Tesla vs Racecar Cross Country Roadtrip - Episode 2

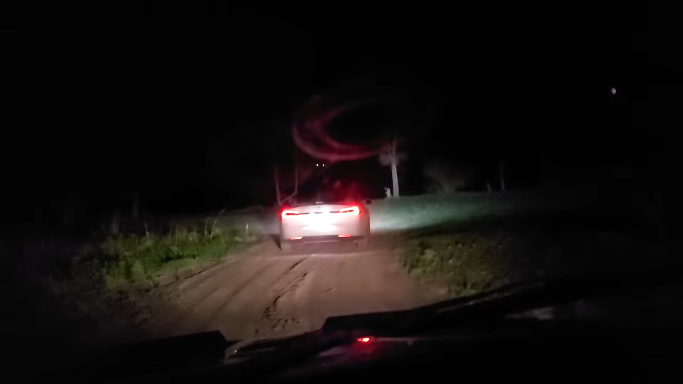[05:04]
Though he'd had me dead to rights on a daring crime, 30 and a 20, the officer didn't give me a ticket, and I followed Ben to a different, empty campsite where we set up for the night.